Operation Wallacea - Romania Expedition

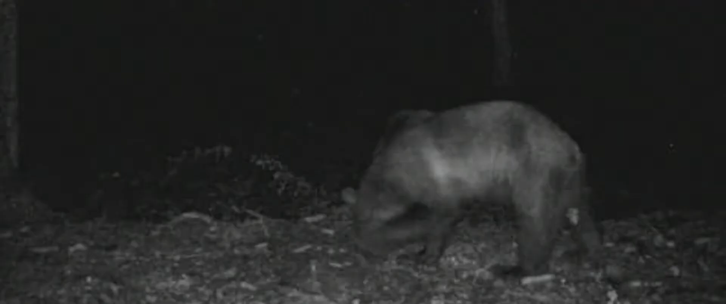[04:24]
out with the large mammal team two nights ago and we'd only been sat there for maybe two minutes before we saw our first bear then not long afterwards we saw a mother bear and her cub.